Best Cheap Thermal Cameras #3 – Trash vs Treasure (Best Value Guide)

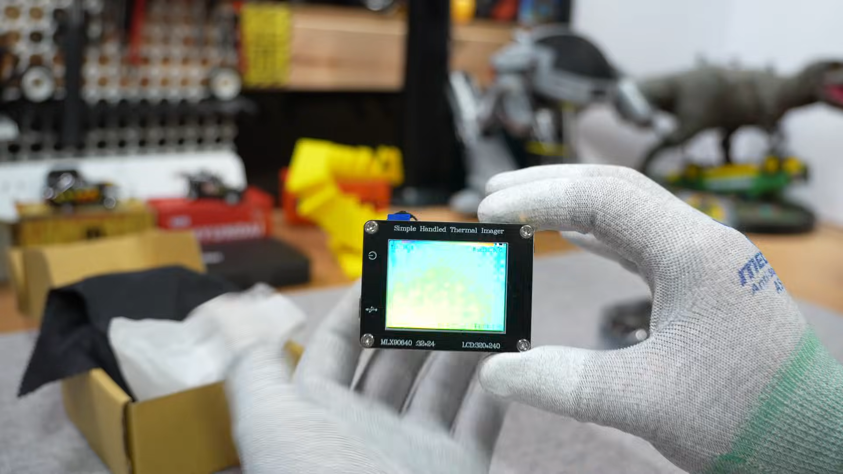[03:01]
reckon you probably could we'll do the usual tests in a moment but let's check out something much nicer first
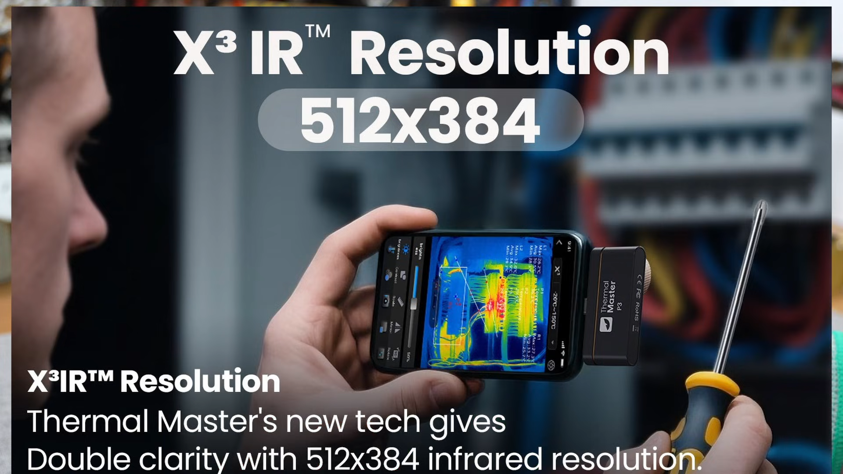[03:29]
claim 512 by 384 resolution but that's just their proprietary
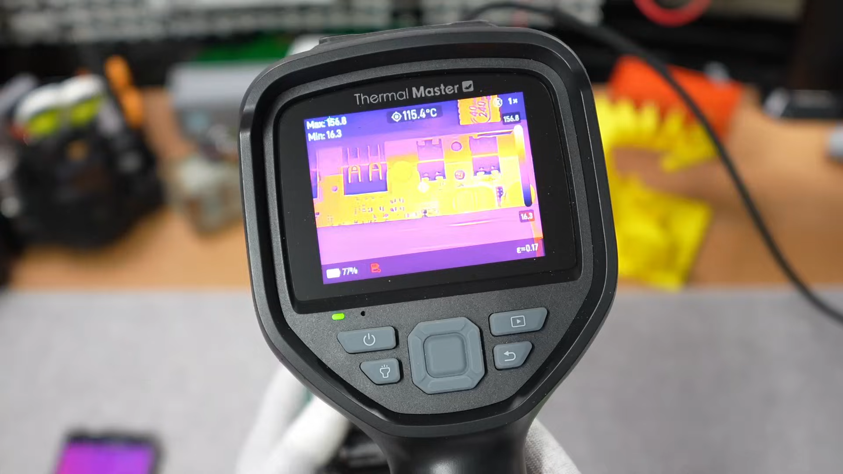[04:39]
yeah as we can see it can look there in quite a lot of detail
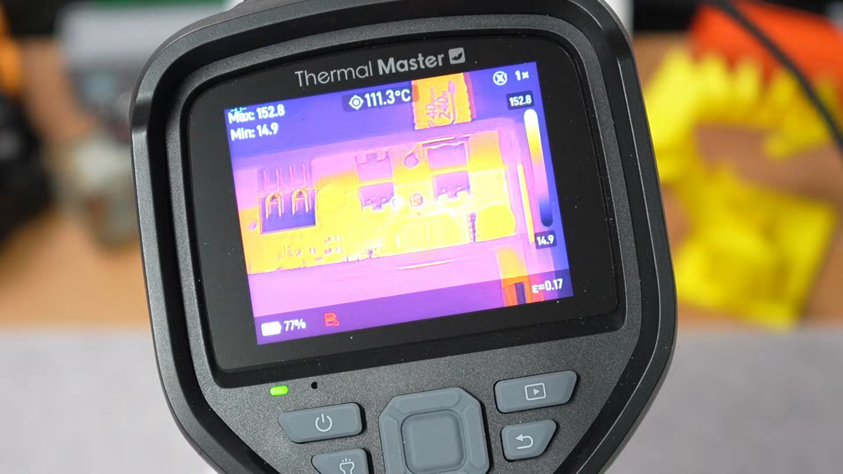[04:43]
On screen: spot 111.3°C
using that macro lens I
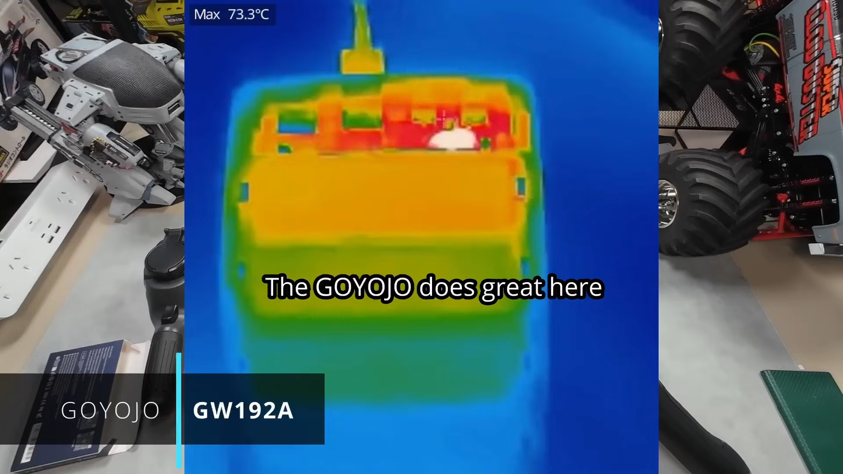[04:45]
On screen: max 73.3°C
also thought that gyojo an ultra cheap $100
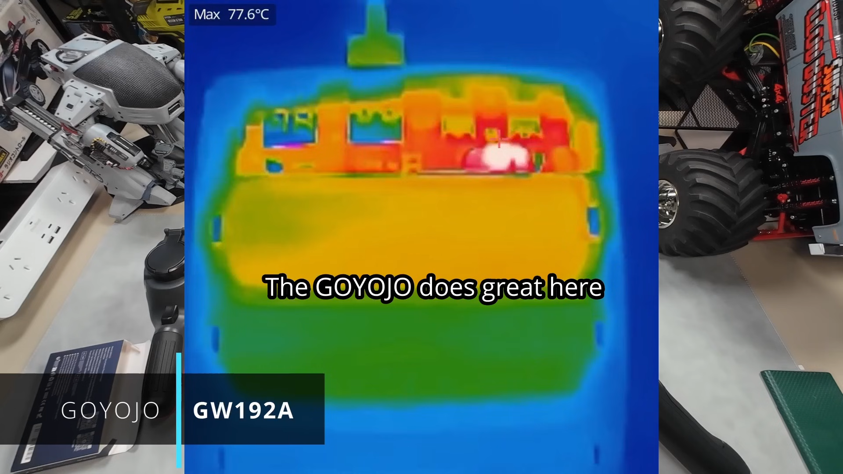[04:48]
On screen: max 77.6°C
dongle performed reasonably well here too considering its price checking out the mjx first though
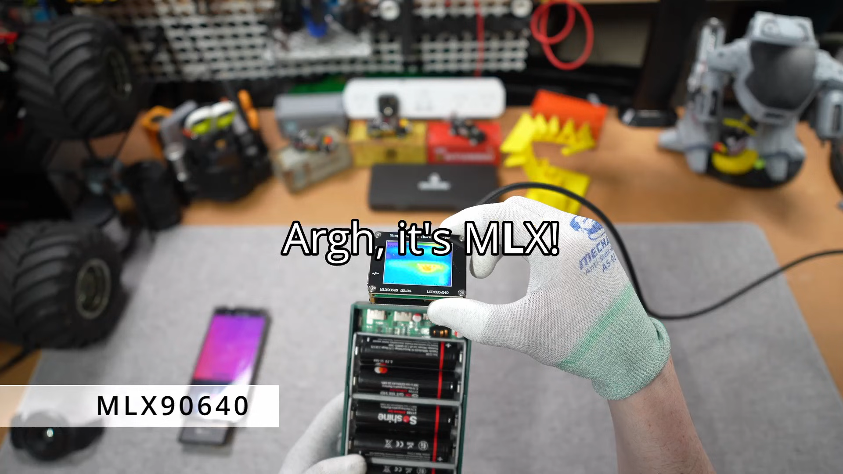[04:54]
basically it's just seeing
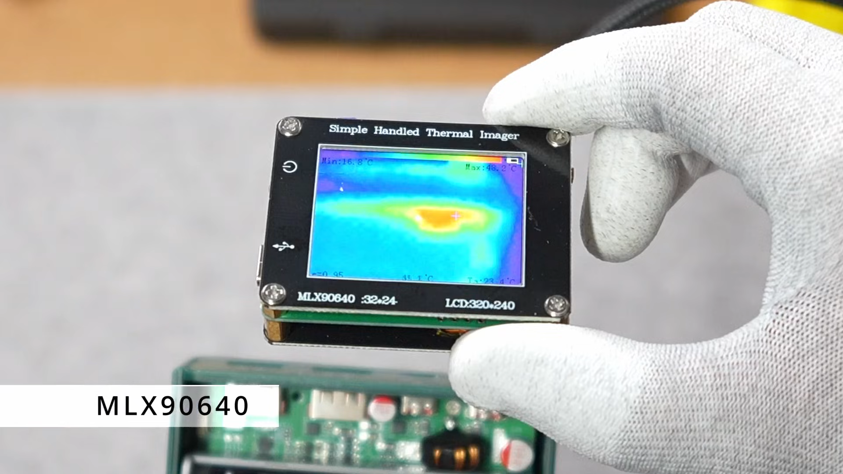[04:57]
it's just seeing a big blocky
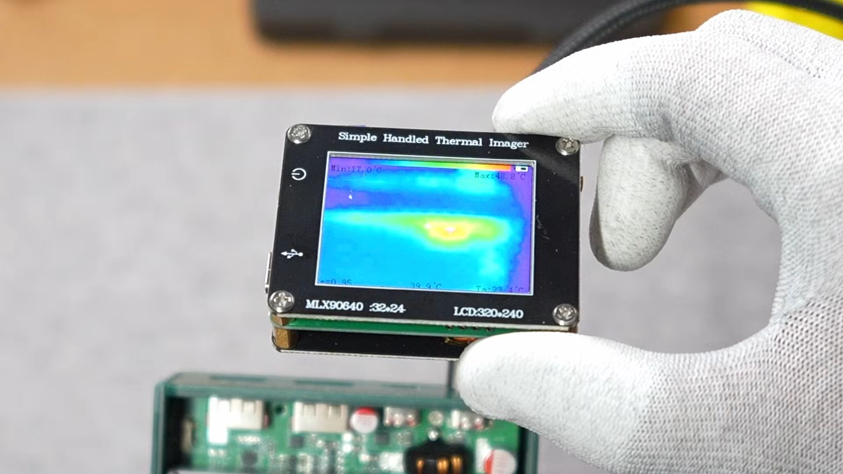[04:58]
mess you can see that there is something in the middle there that's red that's the hottest but uh
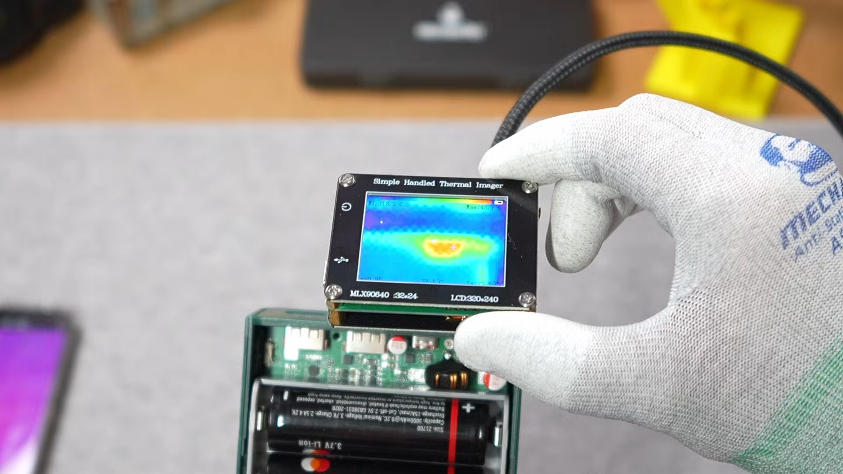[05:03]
but yeah it's really not making your job easy is it let's
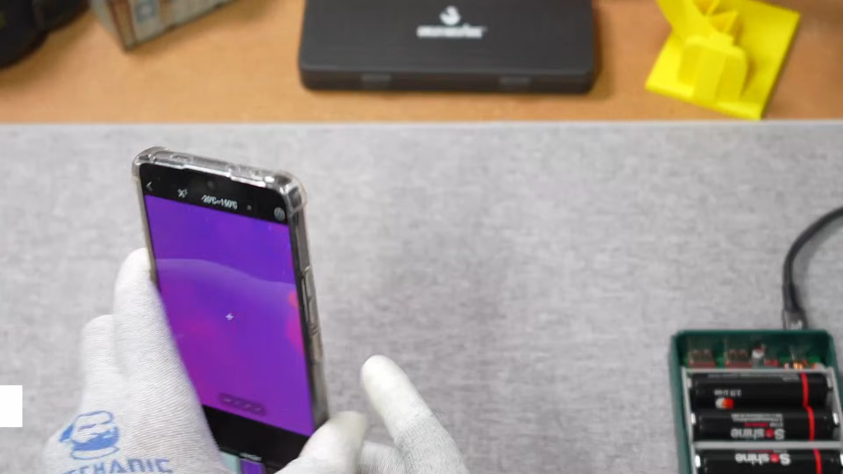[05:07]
see how this
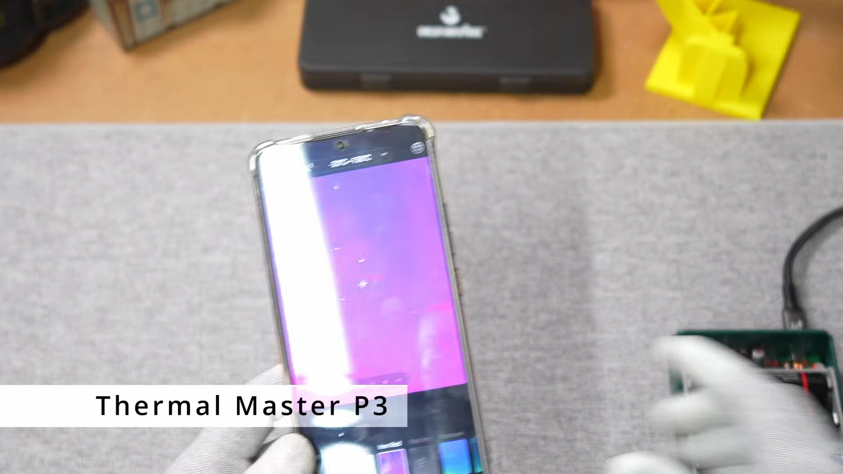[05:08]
goes and remembering this has got a focus ring on the front here so I can adjust
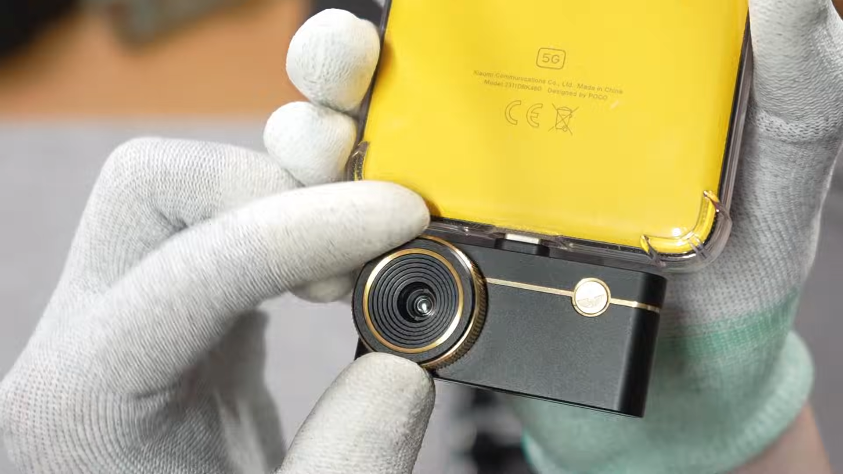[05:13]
it to get the picture a bit sharper whoa that's quite a decent picture all right so I'm recording that and I'll put the
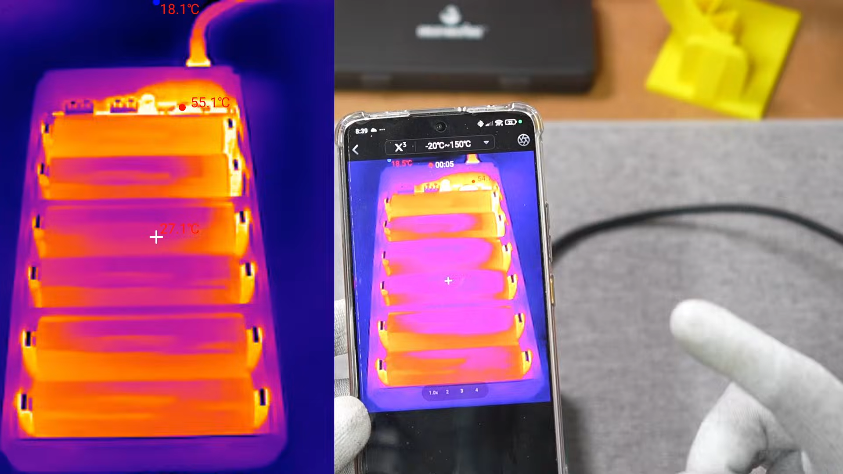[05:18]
On screen: max 55.1°C, min 18.1°C
video up on the screen now wow that's jeez that might even be better than the thor
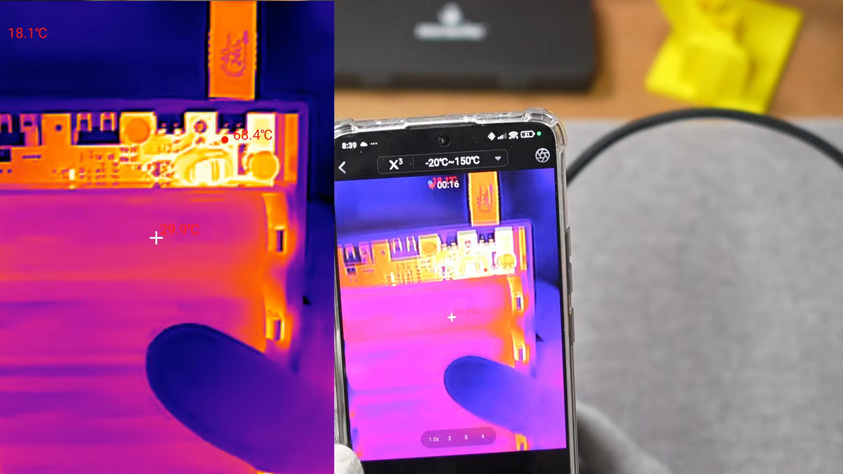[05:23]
On screen: max 68.4°C
let's just see what happens when we get really close when we adjust the focus oh wow
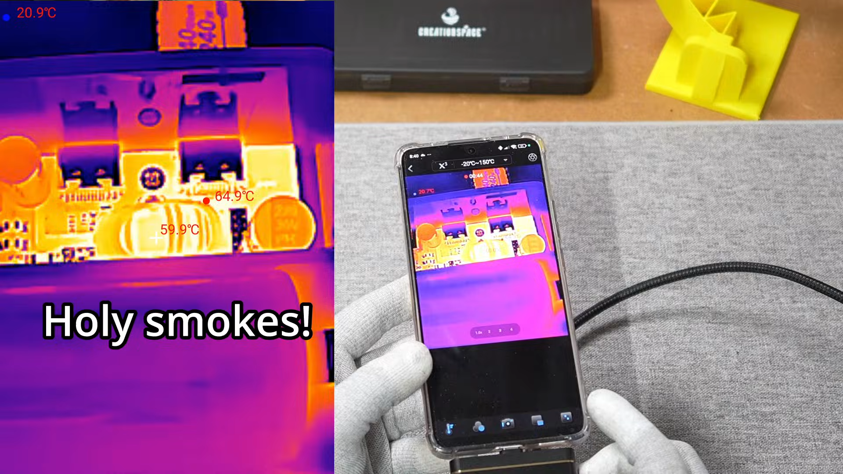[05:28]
wow wow wow wow holy
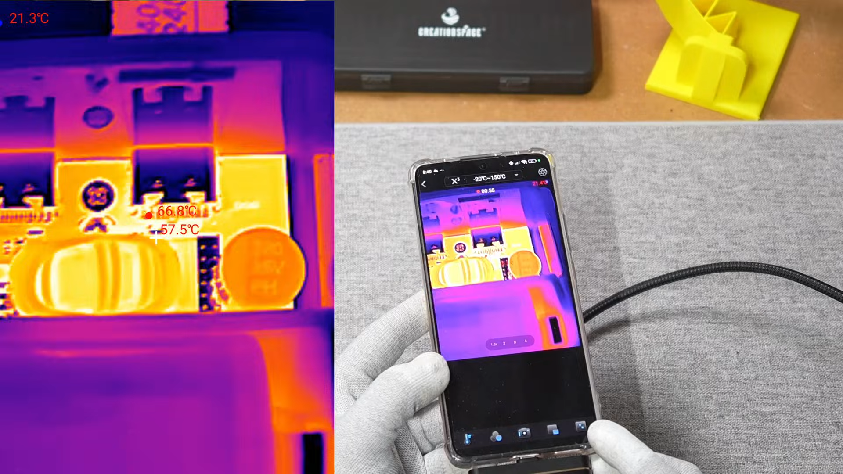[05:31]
look at that you can read the
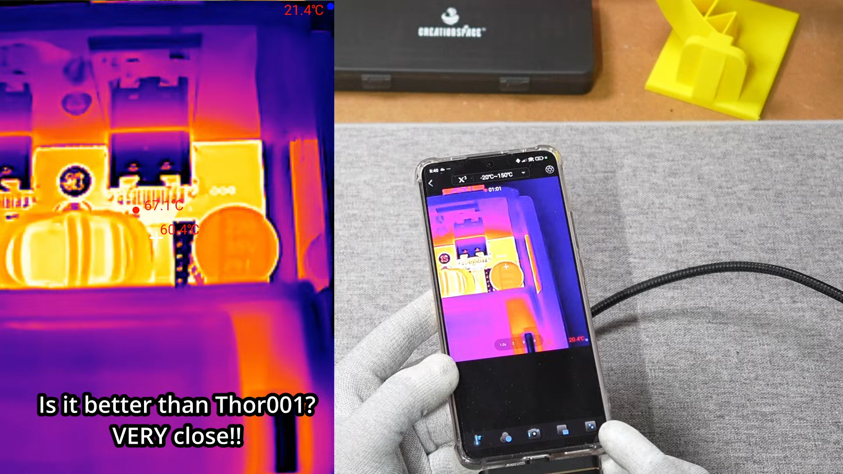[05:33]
you can actually read the text that's a lot more resolution than I was expecting jeez
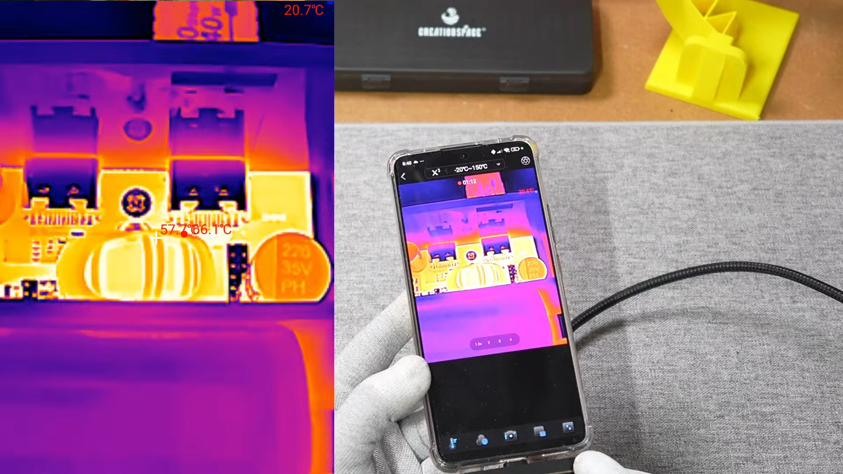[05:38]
okay um let's play around some different modes that just identifies the heat that's pretty good so
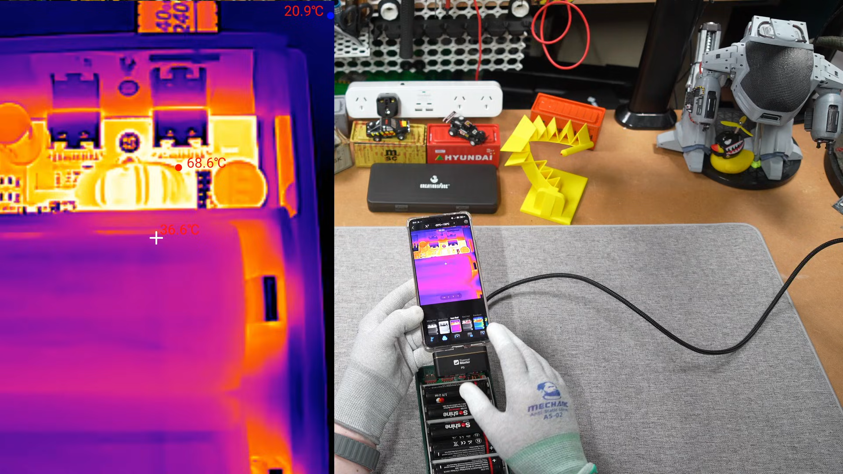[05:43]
On screen: max 68.6°C
they call this the pcb master and I think uh we can all see why okay so test two as we found out in my last video when they built my house